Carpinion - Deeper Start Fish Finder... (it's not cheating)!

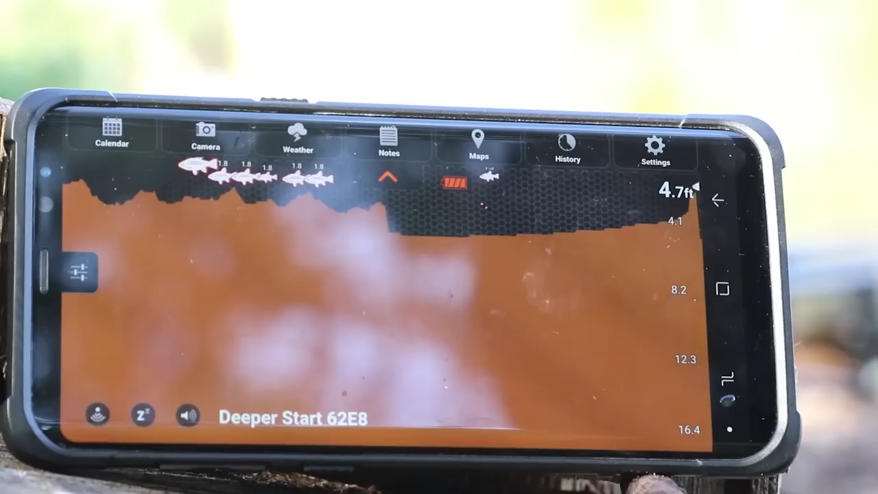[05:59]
On screen: depth 4.7 ft
So there we go then, just cast out. As you can see already it's picked up a fish straight away. Showing the depth there, the top right 4.9 foot, 4.7 foot. And that sharp line there is the recast. So that's where I've just recast out and that's where it starts again from. So I'm not moving the deeper at all now. As you can see the bar is still moving across. And it's just holding on the spot that I've got it over in a minute. Slightly drifting with the wind but not really. So if I keep on reeling now, there you can see the depth changing.
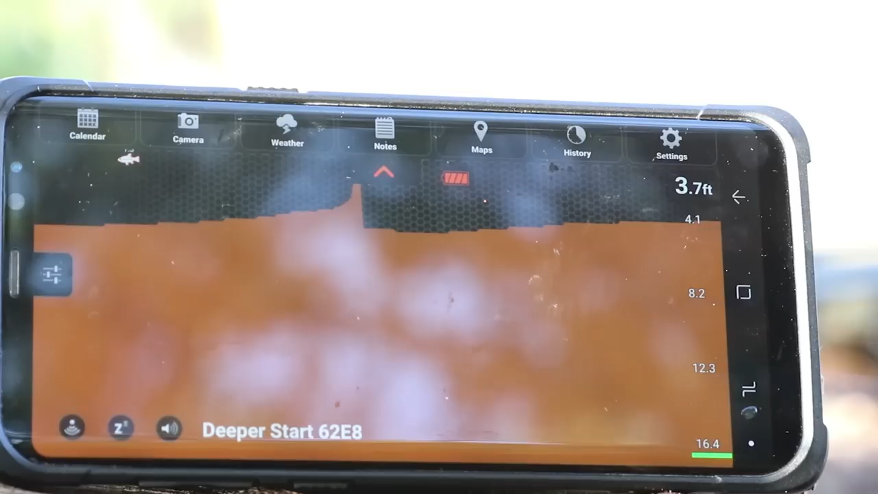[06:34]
On screen: depth 3.7 ft
Just the one fish this time. Let's give it one more cast, let's see what happens. So we've gone a little bit further left this time and there's your sharp line where the recast is.
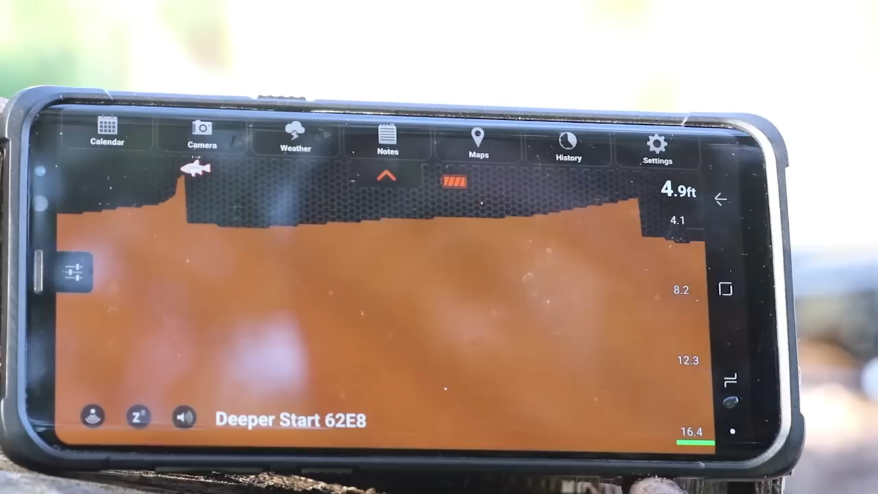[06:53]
On screen: depth 4.9 ft
You can see it moving over there, 4.7. Ah there's a fish, there you go. Now that could be any size fish. Could be a small rud, could be a roach, could be a perch, could be anything.
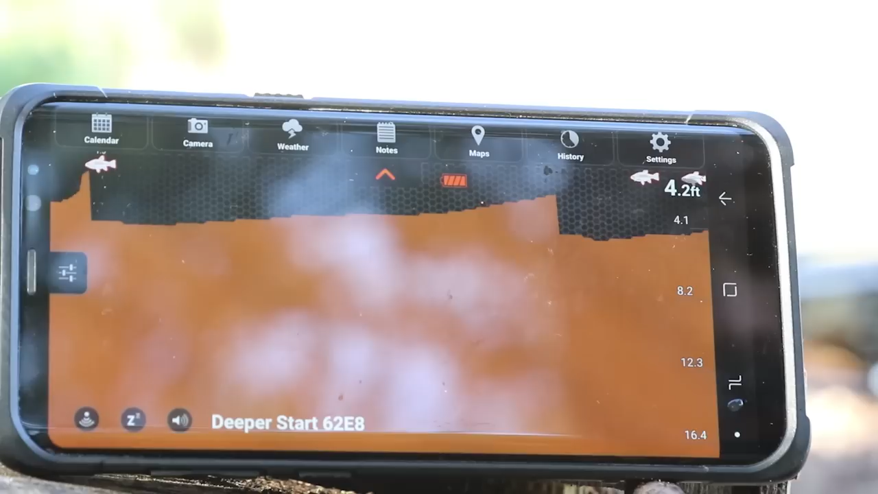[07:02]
On screen: depth 4.2 ft
Used to be a bit of a shoal just there. Definitely a spot for the drop shot that one.
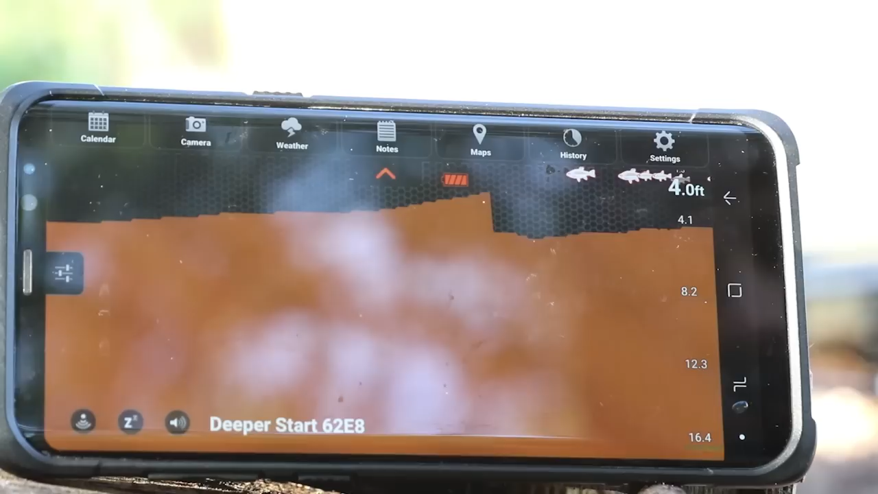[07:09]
On screen: depth 4.0 ft
That's only about 20 yards in front of me so I'm assuming it's not a car.
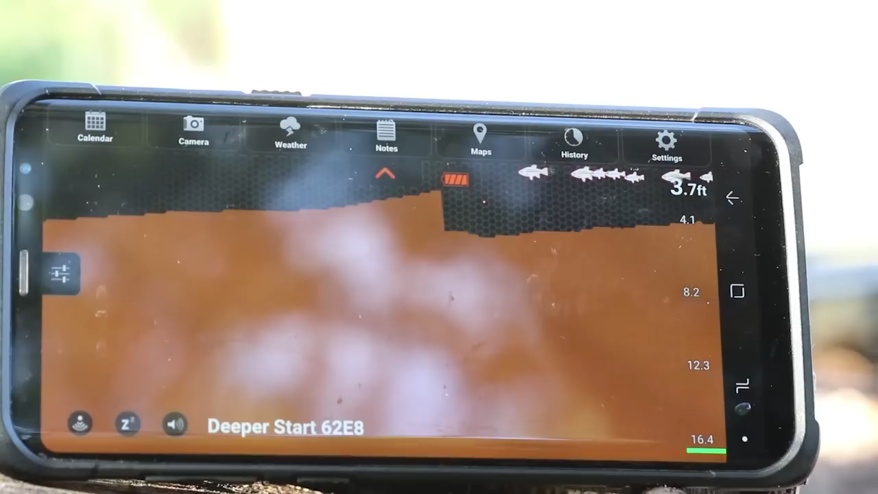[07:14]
On screen: depth 3.7 ft
There you go, you can see how the bottom is literally just a solid orange line.
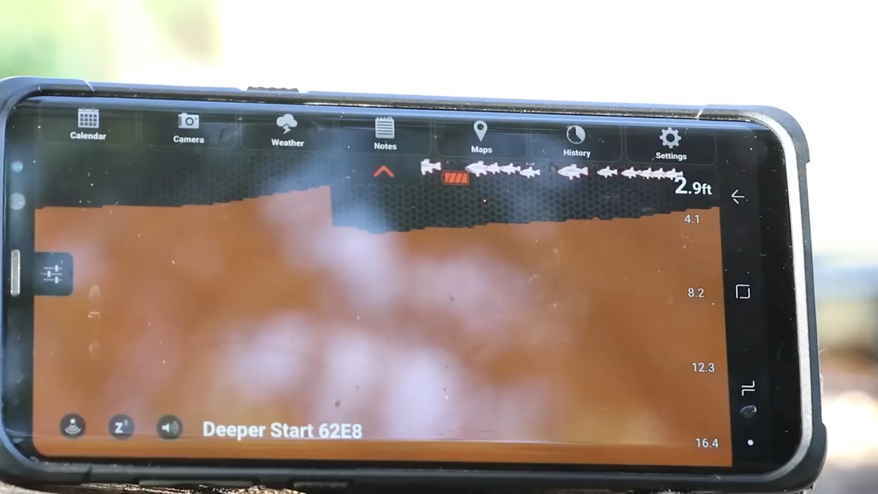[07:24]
On screen: depth 2.9 ft
Coming in to me, coming up the marginal shelf now.
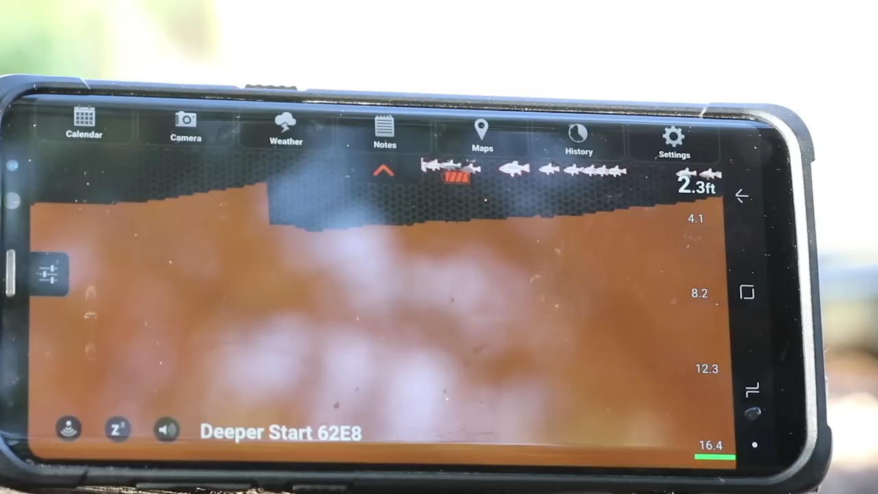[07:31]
On screen: depth 2.3 ft
There we go, that's right in at the edge. So that there is the Deeper Start.